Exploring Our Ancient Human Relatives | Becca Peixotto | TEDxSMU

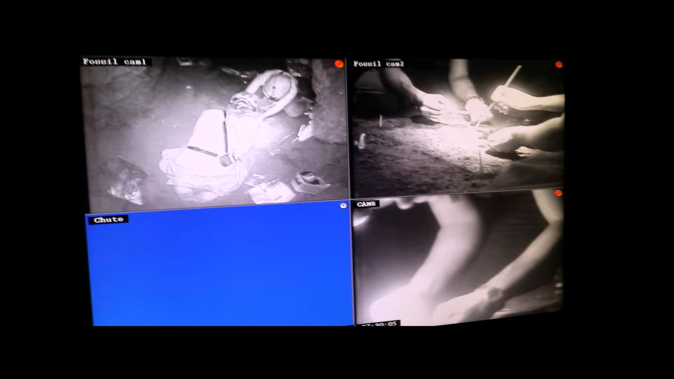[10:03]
And because the grainy black-and-white CCTV camera images from underground reminded people on the surface of those old pictures from early space flights, we were dubbed underground astronauts.